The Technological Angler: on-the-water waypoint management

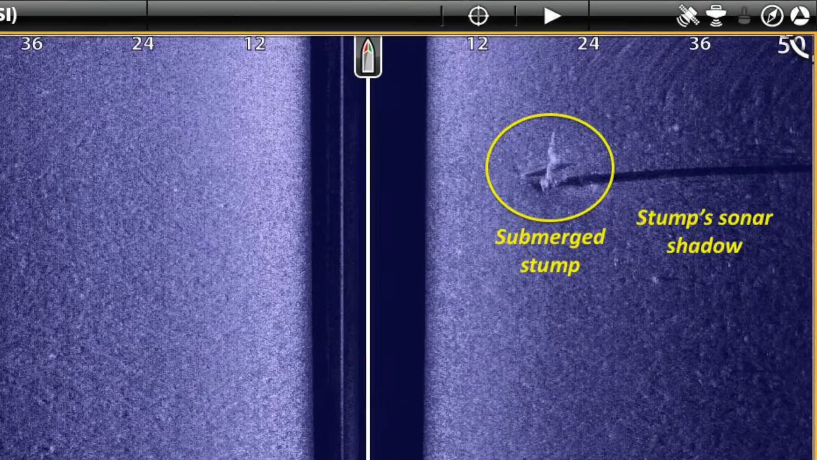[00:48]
As I go through my mornings fishing, the custom contour map that I created for this area using AutoChart Live will become annotated with an array of waypoints, each of which represents a stump.
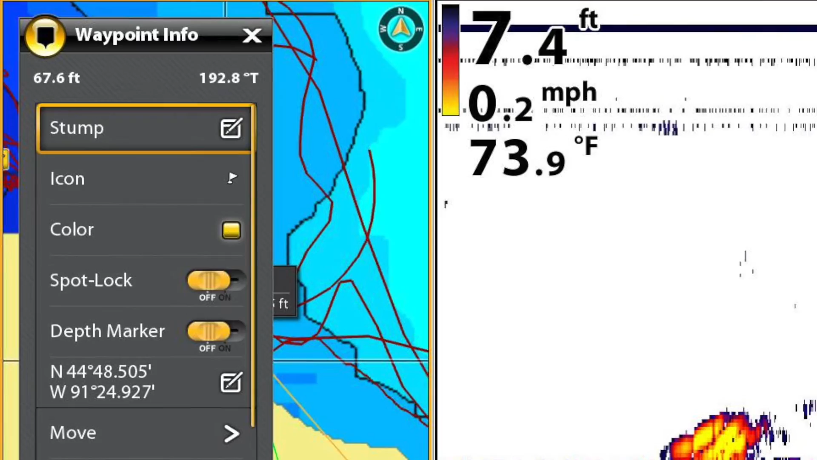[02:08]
On screen: depth 7.4 ft, water 73.9°F, speed 0.2 mph
We can reinforce that information by changing the icon for this waypoint. There are a wide variety of icons available within this icon submenu, but the stump icon is found under the water tab.